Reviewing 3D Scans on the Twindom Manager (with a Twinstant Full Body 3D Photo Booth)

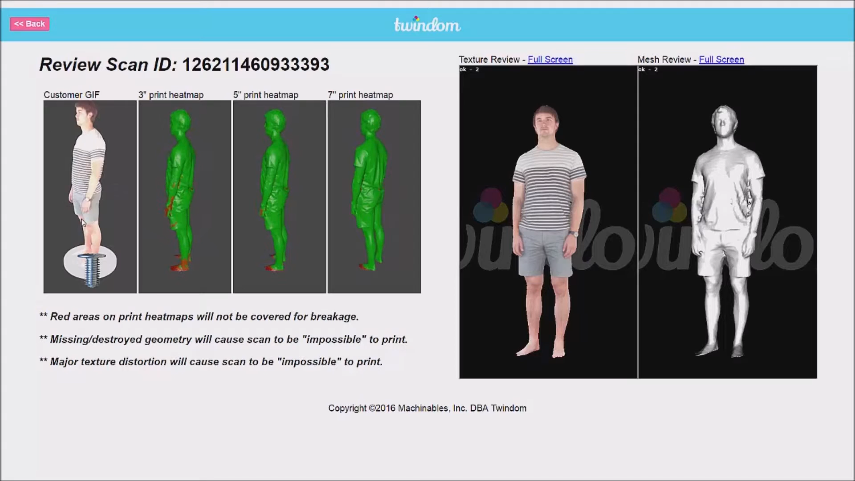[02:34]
Immediately to the right, you'll see print heat maps. These will show you details about what parts of your model may be too thin to print at a variety of sizes. And on the right, you can see both a 3D model for texture review and a 3D model for mesh review.
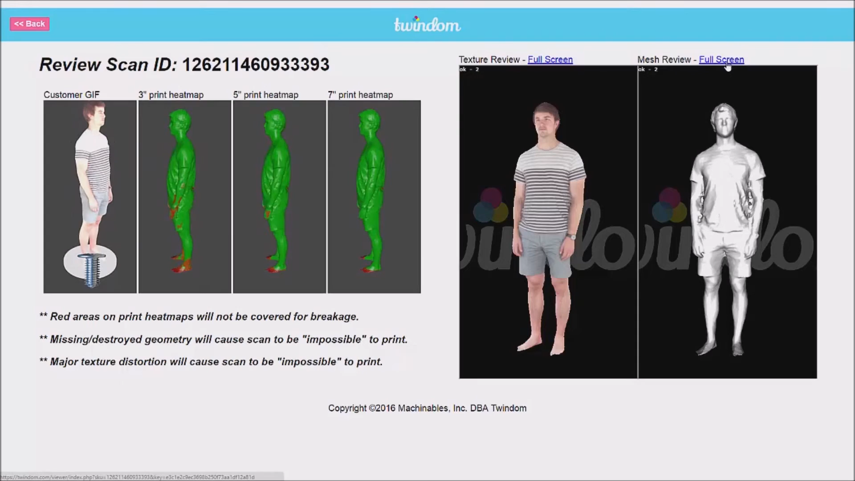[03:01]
Here, you can decide to go full screen with either of these.